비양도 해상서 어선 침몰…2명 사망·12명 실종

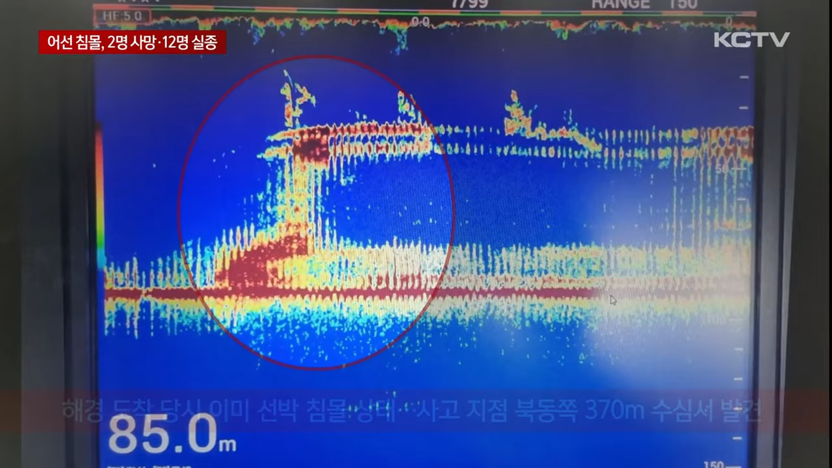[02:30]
On screen: depth 85.0 m
신고를 받은 해경이 현장에 도착했을 당시 배는 이미 침몰된 상태로 사고 지점에서 북동쪽으로 370m 정도 떨어진 바닷속에서 그물이 연결된 채 발견됐습니다.